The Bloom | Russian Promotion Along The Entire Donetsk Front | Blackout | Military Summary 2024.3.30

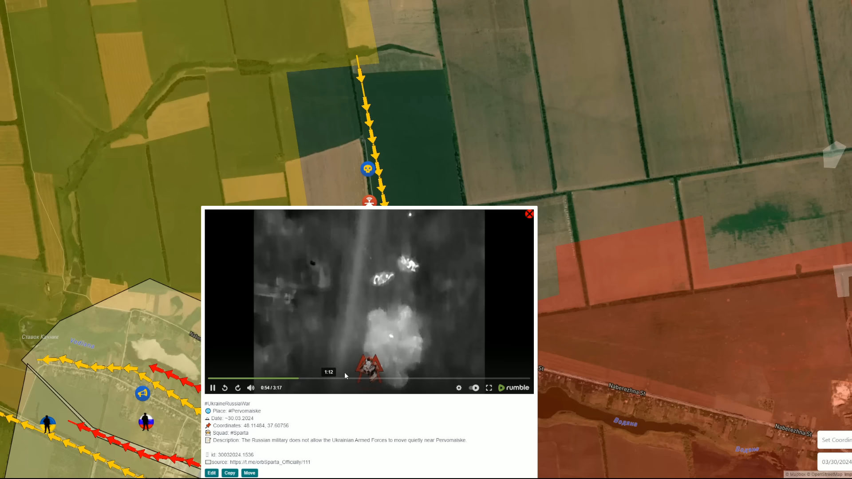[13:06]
weapons so the ukrainian attack was repelled and ukrainians having significant losses were forced